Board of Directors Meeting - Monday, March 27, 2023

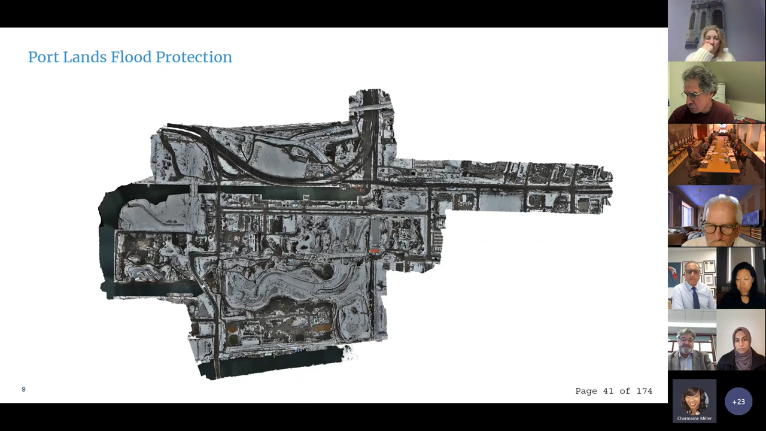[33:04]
it's incredibly detailed once you get down to the finer grade areas so we can keep track of materials um quantify soils and soil piles it's quite a useful tool next um this is the uh ice management area uh